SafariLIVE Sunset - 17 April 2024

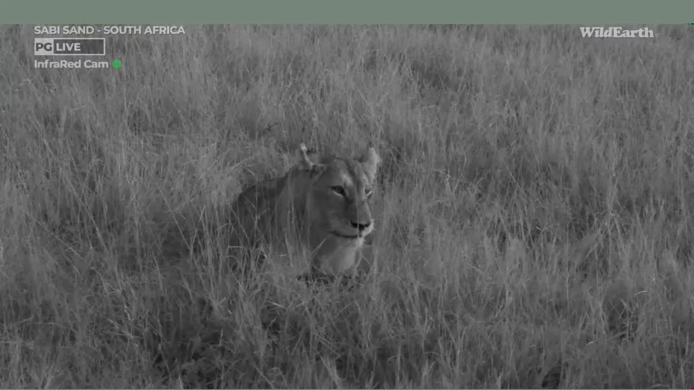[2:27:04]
welcome back to those of you who've just rejoined us. Sitting here with Chela, the lioness of the Nkuhuma Pride. And she's on her own.
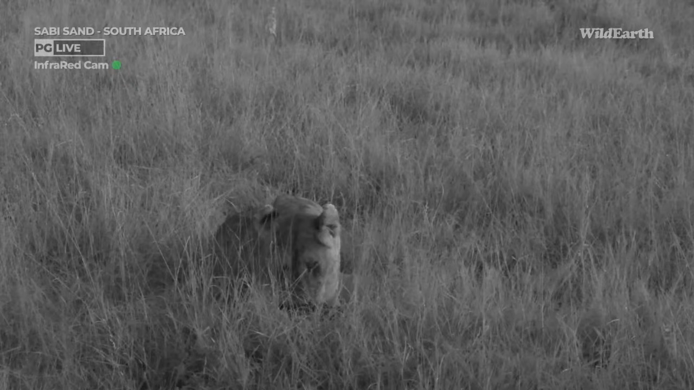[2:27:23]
The hyena's just gone wandering past here. Could this be the return, the long-awaited, long-longed-for return of the Nkuhuma Pride to their old home of Juma? Maybe they will spend a bit more time here than they have done over the last little while. That would be amazing.
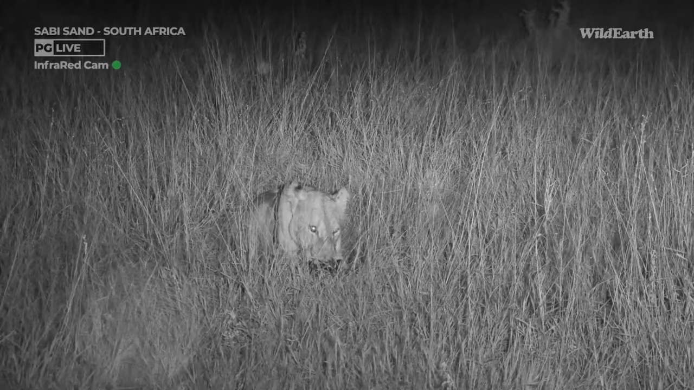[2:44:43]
I'm tempted to just wait right here because I think they've snuck into the bush now. Here they come along the road. It's not lions, it's hyenas. You'd think by now I'd be able to identify the difference. So I'm sure it is Comet, Gingerica, and June the hyenas.
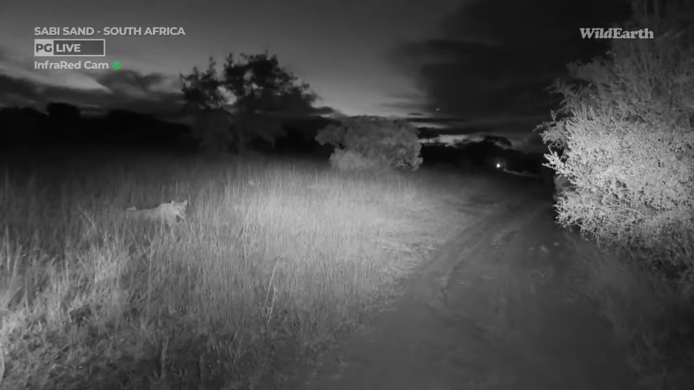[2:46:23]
How's that, Panda? That'll work, eh? There we go. Nice one, Panda. Nice work there, nice work. I'll just shine the light there so you can see their eyes. They seem to have moved away, but... Thank you, Happy Brit.
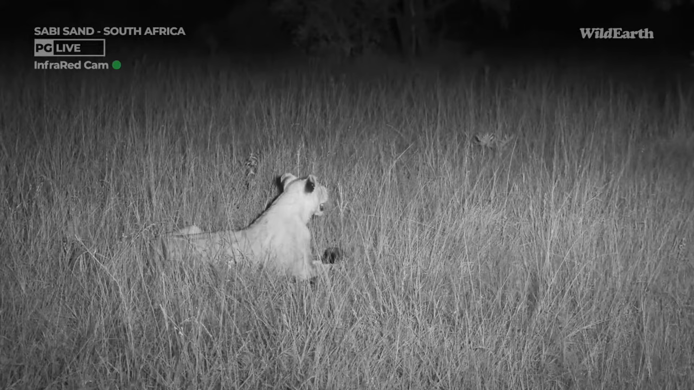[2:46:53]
I'm not sure what I've done, but you say, well done, James, and great camera work, Panda. I think the latter half of that comment is valid. I'm not sure the first half is.